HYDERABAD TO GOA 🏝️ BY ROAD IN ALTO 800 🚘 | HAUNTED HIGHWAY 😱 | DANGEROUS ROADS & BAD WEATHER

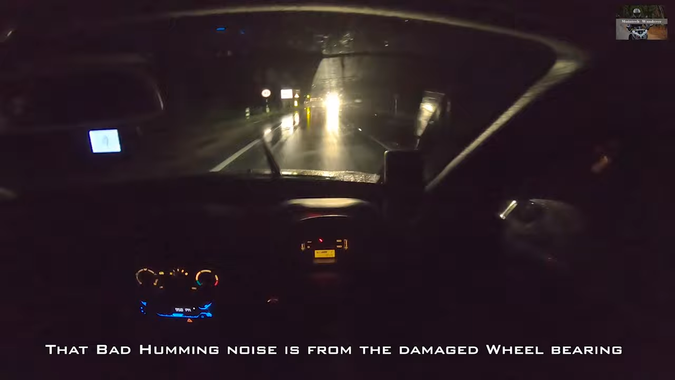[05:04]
and there are these crazy rumbler strips that hit the car very hard so that is one so that is one issue that we are facing but he have never
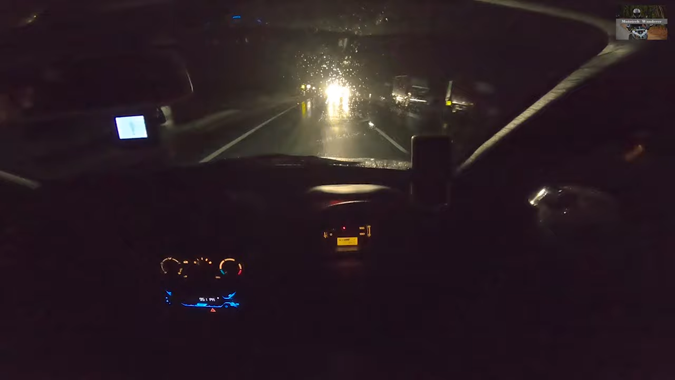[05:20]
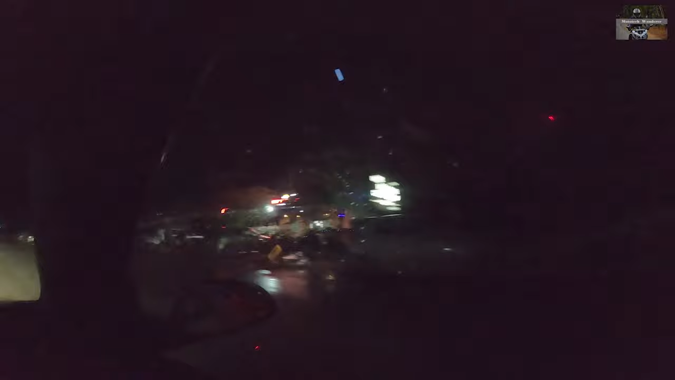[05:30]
so we are heading towards a place called londa and post that we will be heading towards molem as you can see we took uh we took uh we took the bypass from hubli to dharwar and then we took a left turn towards londa
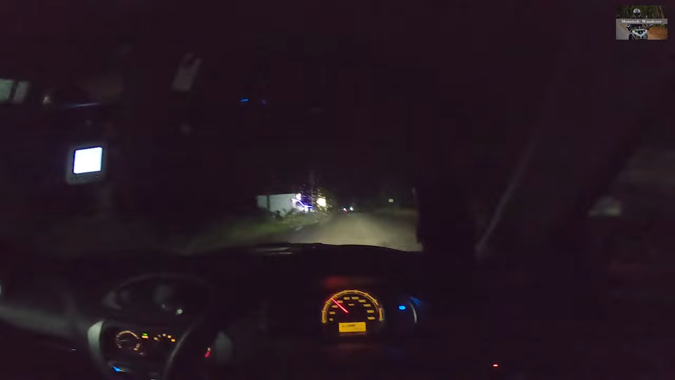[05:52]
the route is pretty isolated there are some shops here and there the road conditions are nothing to be talked about the road uh so and